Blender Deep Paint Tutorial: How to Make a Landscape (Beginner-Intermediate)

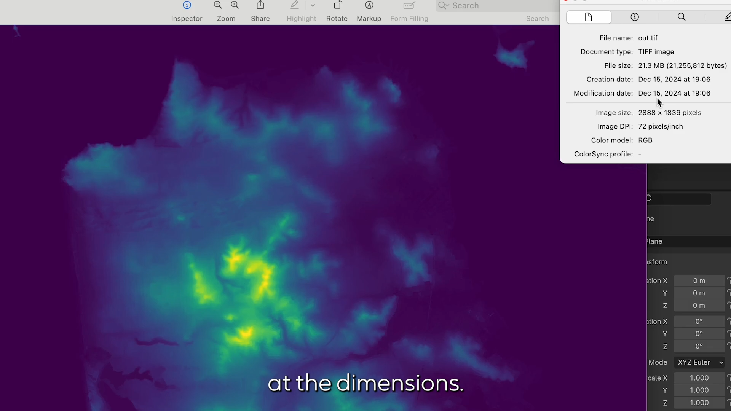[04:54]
and I can see here that it's 2888 by 1839 pixels and how I like to translate this is I go and scale my mesh
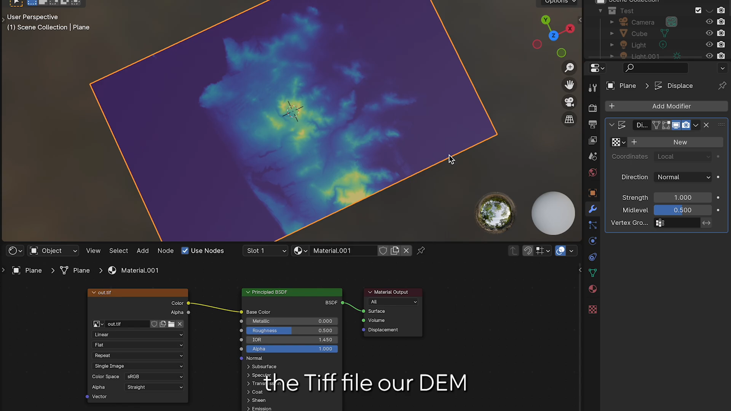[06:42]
you can adjust the strength and I see here that it's a little too high at first so I'm going to set it to 0.4 this displacement might look exaggerated but I'm keeping it
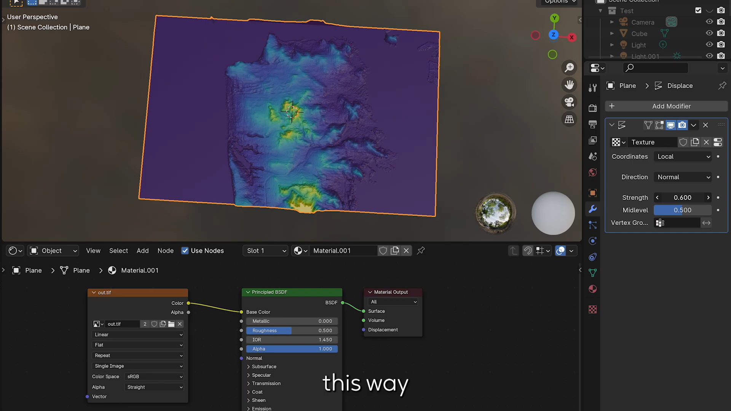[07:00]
this way for storytelling purposes as we want to look animated and immersive next I'll add a subdivision modifier because the